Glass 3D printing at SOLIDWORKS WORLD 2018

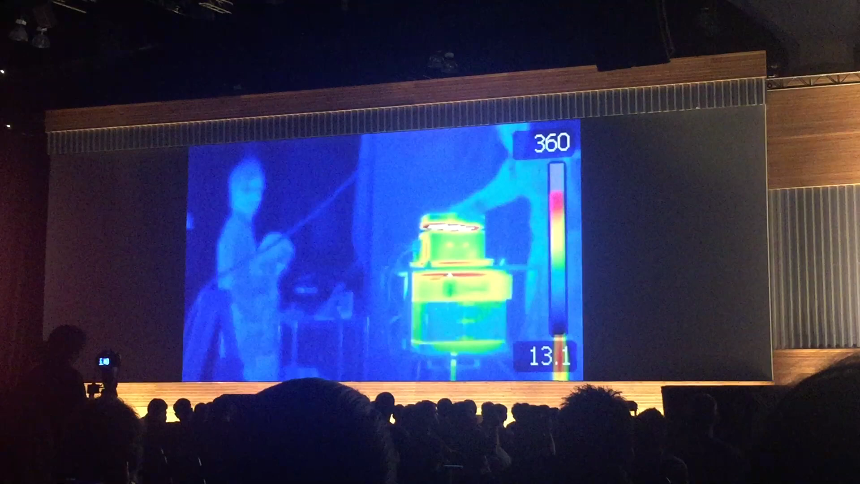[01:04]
we let it be gravity-fed into the kiln cartridge, and then we then observe through a window in the printer.